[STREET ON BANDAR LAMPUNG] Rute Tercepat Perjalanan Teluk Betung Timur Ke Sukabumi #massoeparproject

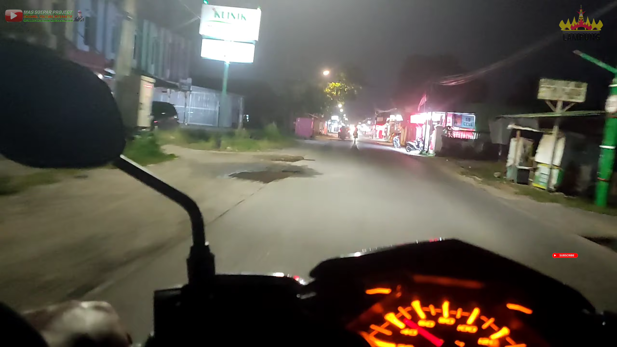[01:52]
Sepertinya malam ini nggak terlalu rame ya, di hari Jumat malam ini.
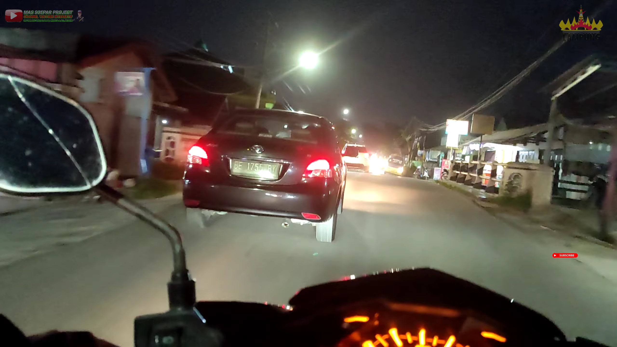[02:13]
Oh ya guys, nanti di jalan kita akan ngegibah ya, ngegibah orang-orang yang langgar peraturan seperti nggak pakai helm ataupun kendaraannya nggak sesuai dengan standar. Nanti kita akan gibah, tujuannya biar kita nggak melakukan hal seperti itu guys. Kita harus taat peraturan lalu lintas.
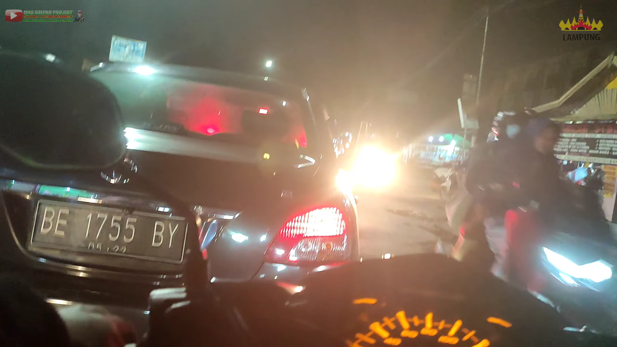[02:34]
Nah, di jalan RE Marta Dinata ini guys, banyak titik-titik jalan yang sering banjir ya, sering rusak. Awalnya sih tergenang air, lama-lama aspalnya ini hilang atau tergerus dan berujung di
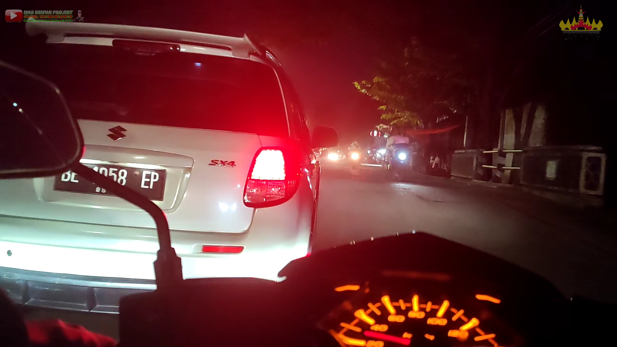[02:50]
berlubang gitu jalannya. Mudah-mudahan pihak terkait yang bertanggung jawab segera memperbaiki demi kelancaran lalu lintas. Seperti di jalan ini nih. Ya, ini belum lama diperbaiki dan sekarang rusak lagi, guys. Kita melintasi Sinar Laut ya, perumahan Sinar Laut Perwata.
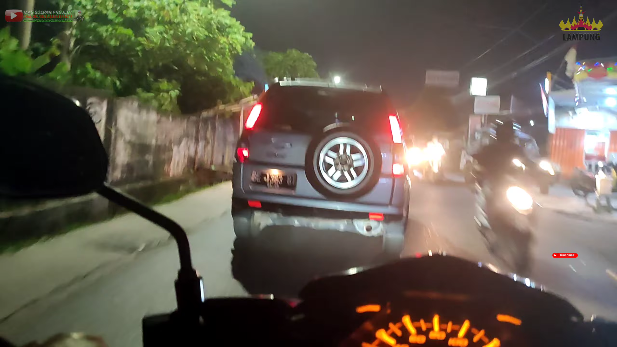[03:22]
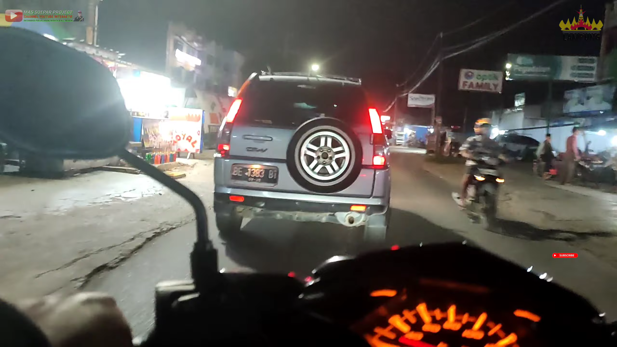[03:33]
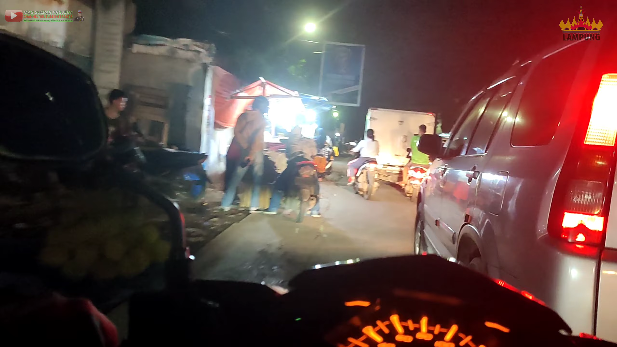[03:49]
Di depan kita ini adalah Pasar Kota Karang guys, Pasar Kota Karang, Teluk Betung Timur, Kota Bandar Lampung. Di sini ada simpang, kita ambil ke kiri guys. Kalau lurus kita ke arah Jalan Laksamana Malahayati ya, kita ambil kiri. Karena rute yang kita ambil ini adalah rute tercepat sesuai dengan GPS yang disetel dari Jalan RE Marta Dinata sampai ke Jalan Pangeran Antasari atau di Kalibalok.
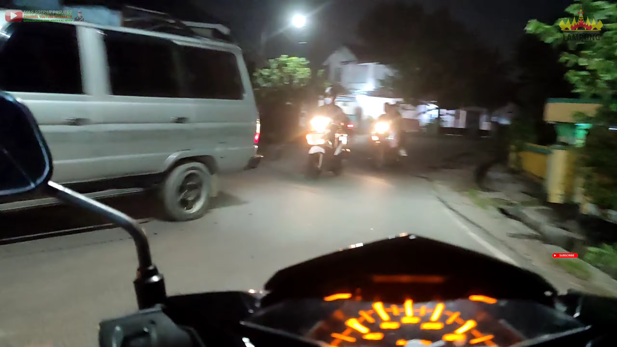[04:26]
Di depan ada simpang guys, di Jalan Dr. Setiabudi ini kita ambil ke kanan sedikit ya. Nah, setelah ambil ke kanan ada simpang lagi, kita ambil ke kiri guys, ke daerah Kuripan ya. Sebenarnya lewat kanan juga bisa, cuma apa ya, lebih jauh menurut gue. Thank you.
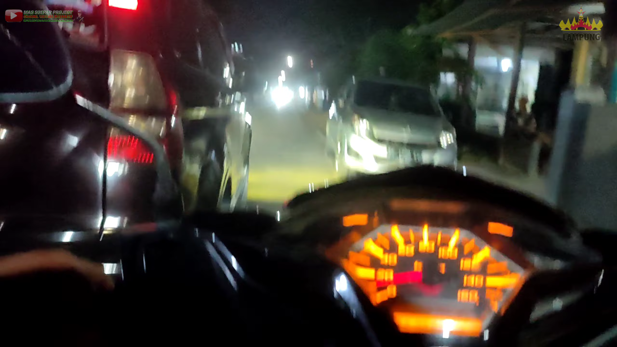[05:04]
Kalau kita lewat daerah Pripan sini, kalahnya cuma satu guys, jalannya kecil dan banyak apa polisi tidur ya. Iya. Belum lagi kalau namanya di pemukiman, kalau ada kayak hajatan gitu kemungkinan jalannya ditutup.
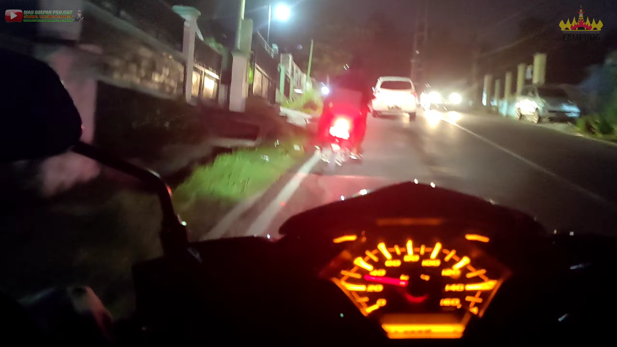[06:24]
Di sini adalah salah satu titik kemacetan di jalan WR Supratman guys. Tapi malam ini kayaknya lancar. Kita ambil kiri ya.
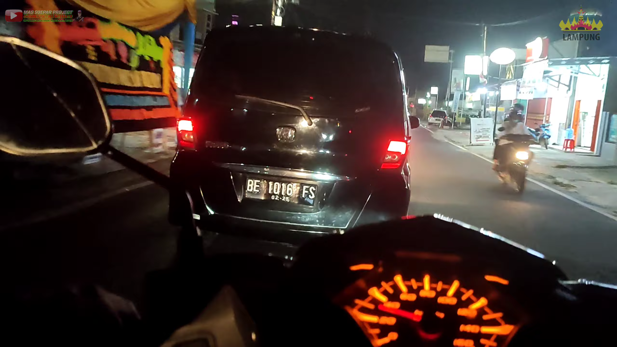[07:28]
Ini di depan kita ada simpang, kita ambil ke kanan ya. Jadi masih tetap di jalan Basuki Rahmat. Kalau tadi kita lurus itu jalan Pangeran Emir M. Nur guys, jalur 2.
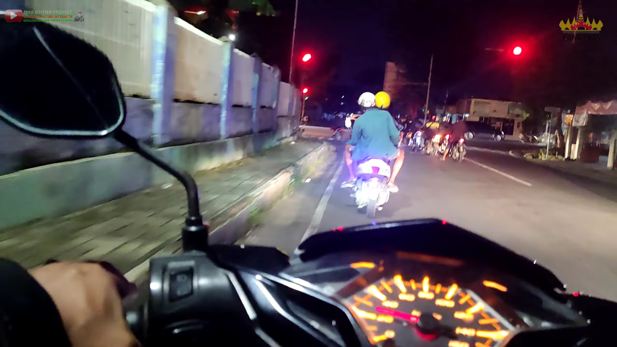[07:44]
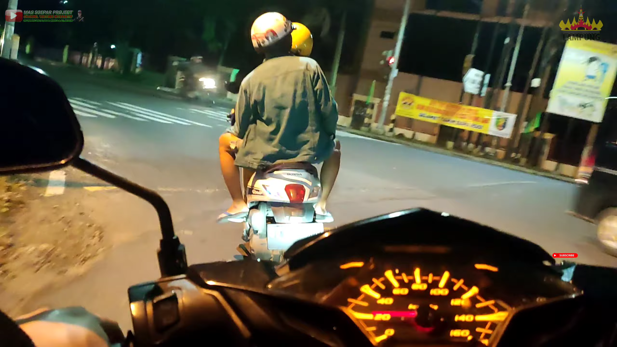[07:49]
Di depan ada simpang. Simpang jalan Walter Monginsidi ya guys. Iya, Walter Monginsidi.
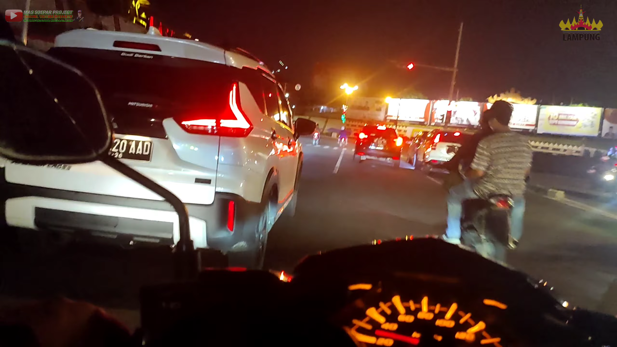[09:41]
Kita bergabung jalan di Diponegoro ya guys ya.
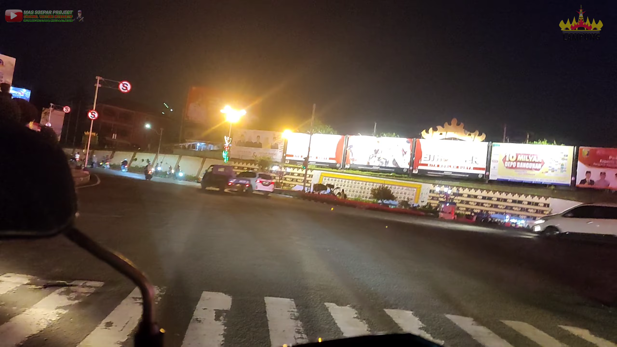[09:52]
Ini adalah simpang apa, Alfurkon ya. Iya, Tugu Pengantin. Di sini banyak banget orang-orang yang jualan, menyediakan kursi-kursi mungkin buat nongkrong atau bersantai.
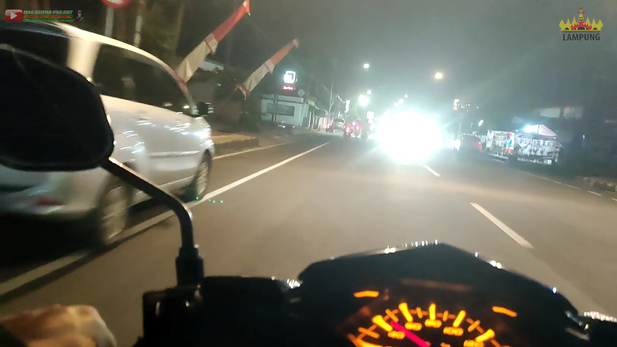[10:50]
Di depan ada simpang, kita ambil kiri guys, Jalan MS Batubara. Bang, kalau apal sih bang? Oh sorry, Jalan Insinyur Juanda guys. Aduh, salah gua. Jalan Insinyur Juanda.
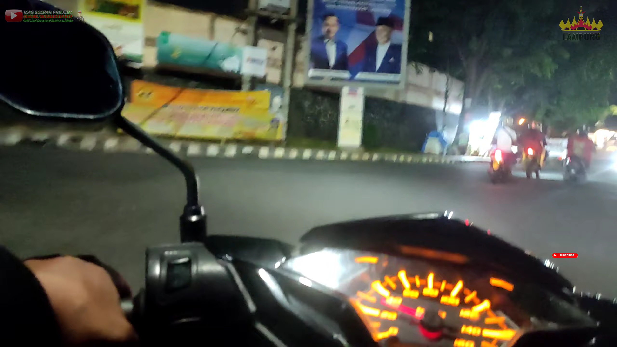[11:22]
Ada simpang lagi guys di Stadion Pahoman ini. Kita ambil kanan ya. Rute yang gue pakai ini juga bisa dipakai buat teman-teman yang tinggal di Sukabumi atau Sababalau ya.
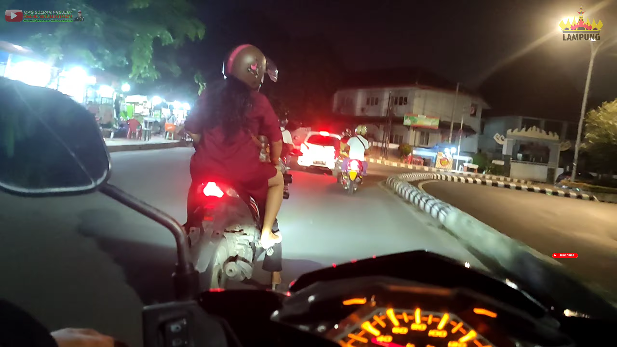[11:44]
Jadi bisa lewat sini kalau mau ke Teluk Betung. Lebih cepat sih menurut gue.